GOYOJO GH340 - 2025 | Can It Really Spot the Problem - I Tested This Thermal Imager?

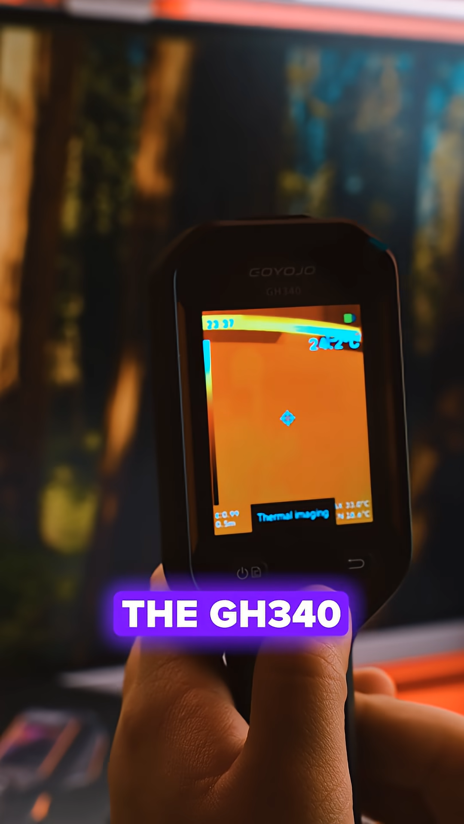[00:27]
The GH340 combines thermal and visible images in one view, so you're not staring at abstract blobs.
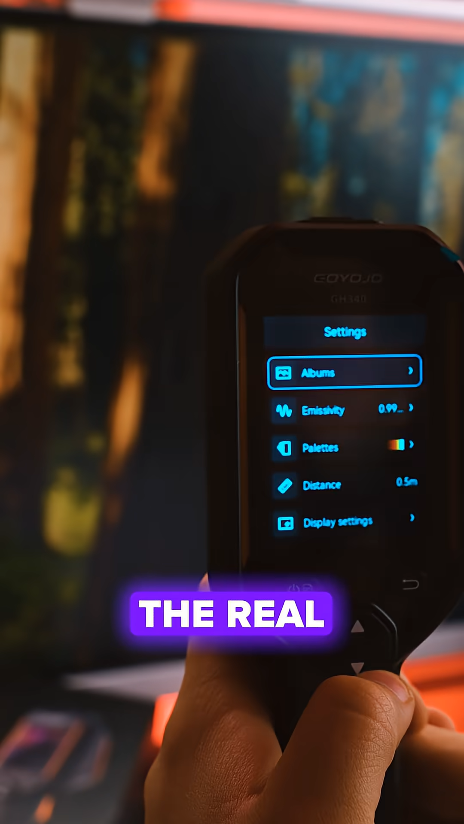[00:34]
You see the real scene with hot spots highlighted. With a 256x192 sensor and a smooth 25 Hz refresh rate,
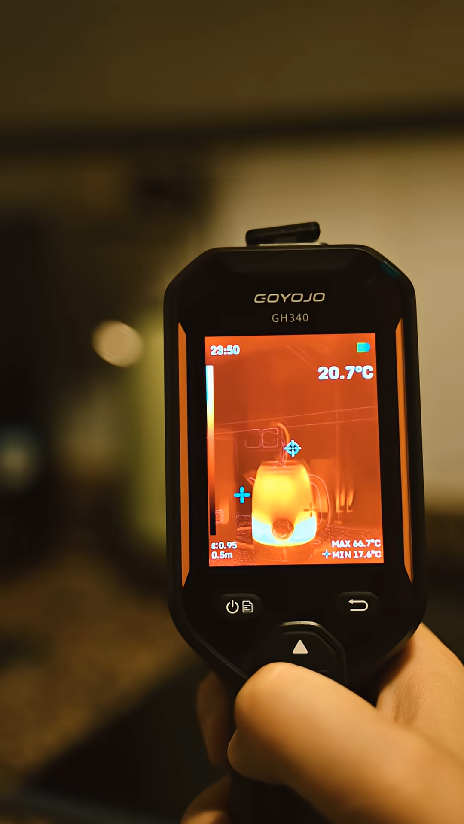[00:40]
On screen: spot 20.7°C, max 66.7°C, min 17.6°C
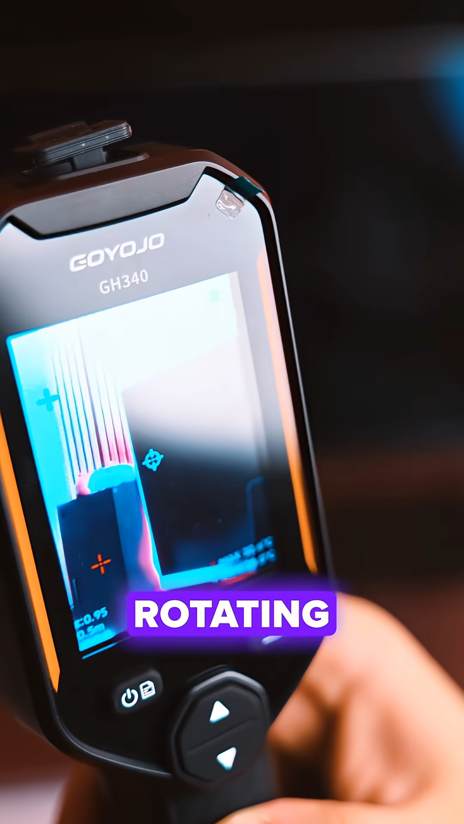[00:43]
tracking moving targets like rotating motors or fuses under load is actually comfortable.
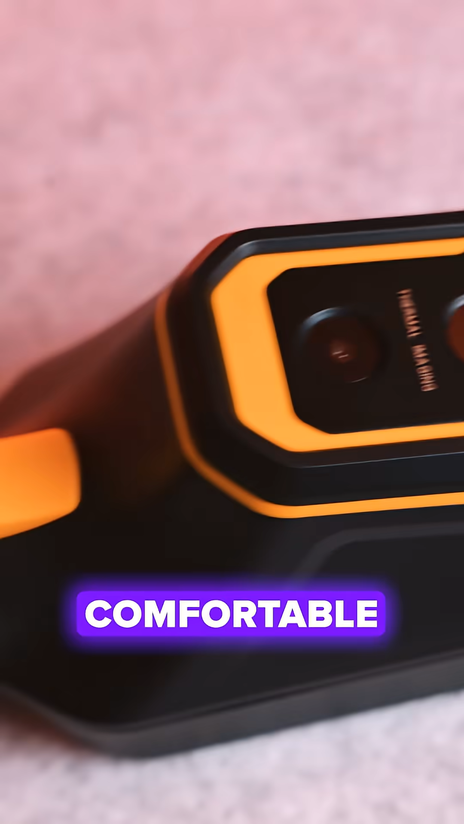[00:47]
I'll run it through a few quick checks.
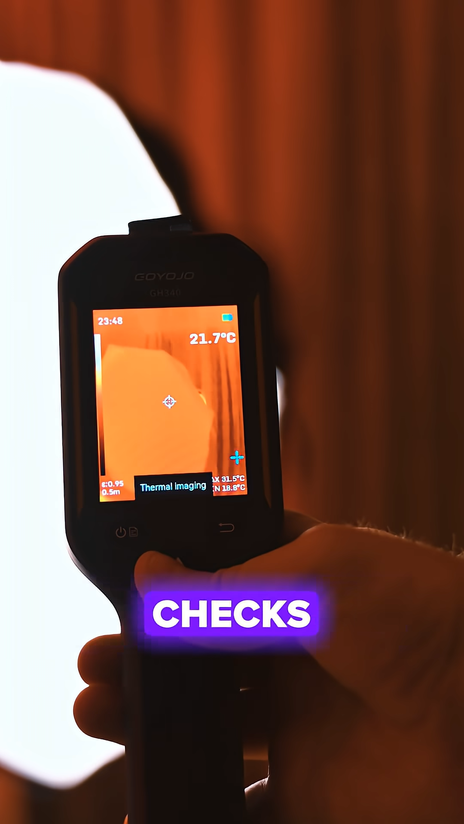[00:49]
On screen: spot 21.7°C
That includes finding a weak breaker, spotting heat loss around the doorframe and scanning an engine bay for overheating components.
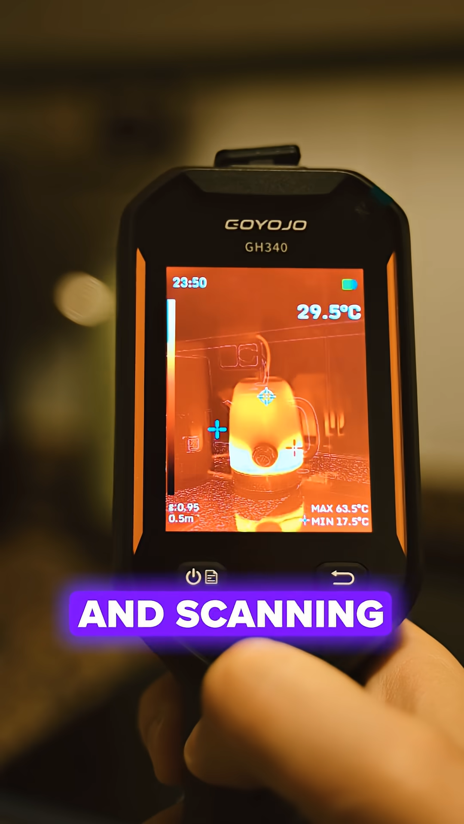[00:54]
On screen: spot 29.5°C, max 63.5°C, min 17.5°C
The temperature range goes from minus 20 to 550 degrees Celsius with 2% accuracy.
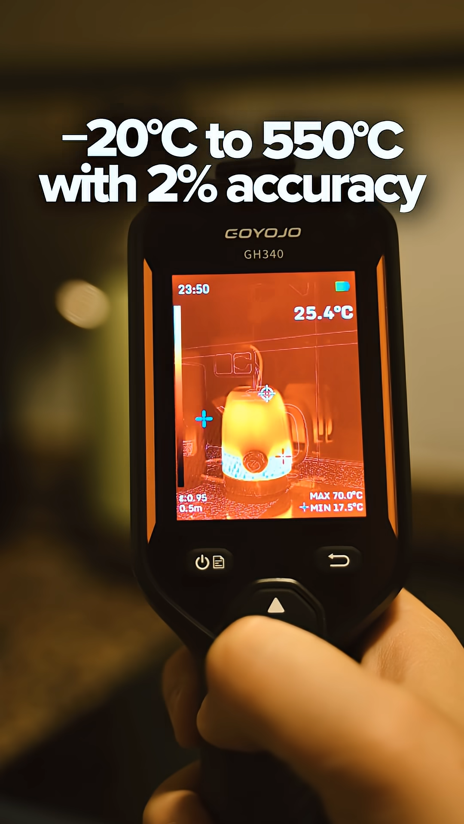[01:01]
On screen: spot 25.4°C, max 70.0°C, min 17.5°C
That means it covers most electrical, HVAC and home inspection tasks without feeling overkill.